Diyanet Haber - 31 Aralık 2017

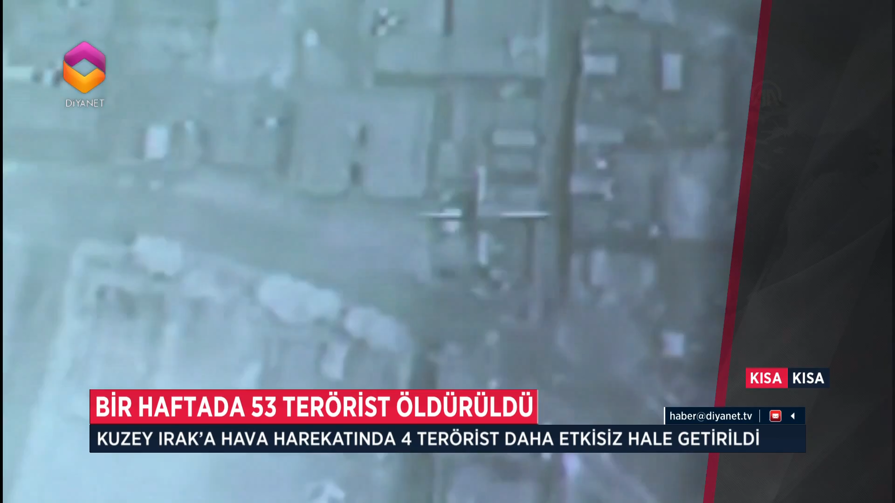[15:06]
Sınır hattındaki askeri birliklerimize uzun namdulu silahlar ve havanla gerçekleştirilen saldırılar sonrasında düzenlenen hava harekatında dört terörist öldürüldü.